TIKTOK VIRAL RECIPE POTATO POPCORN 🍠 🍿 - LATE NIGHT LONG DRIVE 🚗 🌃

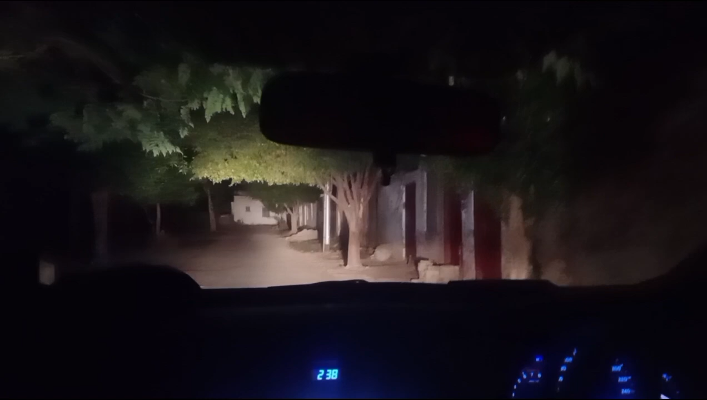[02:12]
آپی نے بھائی کو بولا کہ یار میں آئی ہوئی ہوں کہیں باہر ہی گھما دو تو آپ یقین کریں ہم لوگ اتنا باہر گھومے ہیں سڑکوں پہ اوف اللہ خیر آپی نے لاش میں بولا کہ یار ایسا کرو کہ ہمیں اپنا پرانا گھر ہی دکھا دو خیر پھر ہم لوگ جہاں پہلے رہتے تھے وہاں گئے ہیں اس کی یہ بیک سائیڈ ہے اور ہم لوگ گپ شپ کر رہے ہیں اتنا سب کچھ چینج ہو چکا ہے چار سالوں میں کہ یقین نہیں
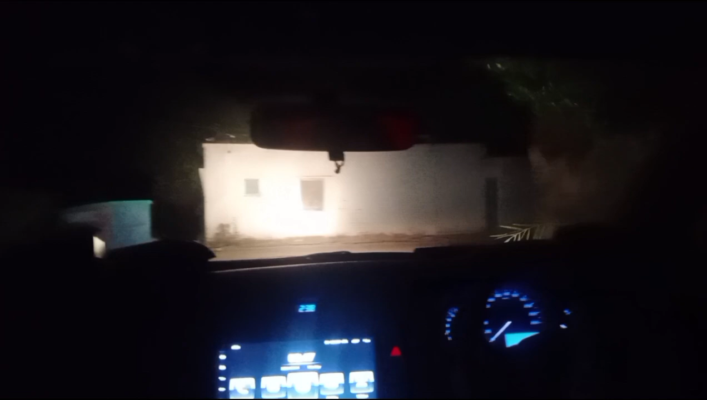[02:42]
آتا کہ یار یہاں ہم کھیلے ہیں کودے ہیں اور بڑے ہوئے ہیں بہت چینج ہو چکی ہے یہ تو بس ہم لوگوں نے بہت زیادہ اپنی پرانی یادیں تازہ کی ہیں اور یہاں پر اتنی گرین ڈی ہو چکی ہے نا اوف بہت زیادہ